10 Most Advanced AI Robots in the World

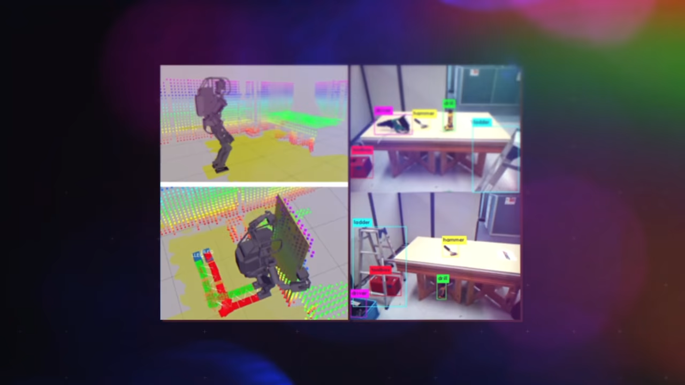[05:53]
This lumbering giant can recognize objects and understand the scale of the environment around it.